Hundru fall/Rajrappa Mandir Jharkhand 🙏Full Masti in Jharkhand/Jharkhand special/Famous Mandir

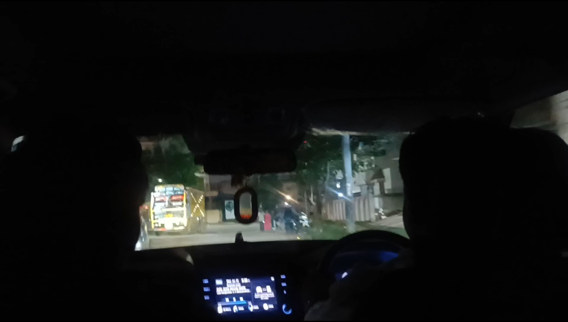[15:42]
बोच चुके हैं लग बग और आप लोग देख सकते हैं और यह हम दोग वे अब दोगाई सामने वनाखा घर आगे तोड़ी देखिए गाईस यह हम पहुच जगे